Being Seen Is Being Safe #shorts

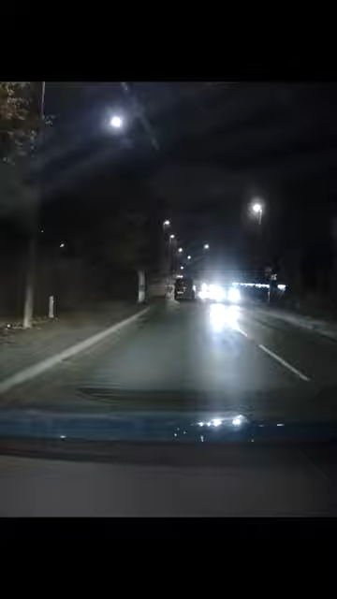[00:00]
The van in front's got no lights on. My viewer tries to warn them by flashing the lights and that was good time because there was no one around. Make sure if you feel as though you've got to do this you're not going to make anyone else think that they can pull out. And don't dazzle anyone. Even the traffic from the opposite direction is trying to warn this oblivious driver. But hang on a minute. Nice timing for there to be a police van around. Driving without lights on is something that I'm seeing more and more.
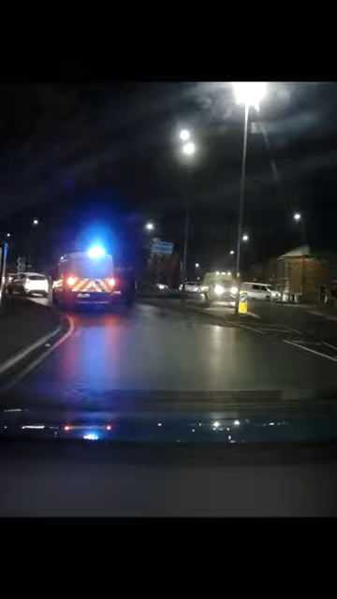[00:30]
I think people get used to driving with automatic headlights and then they use a vehicle which doesn't have them and this is when this happens. Anyway nice job by the police. All they did is tell the driver to stick the lights on. Nothing more needed.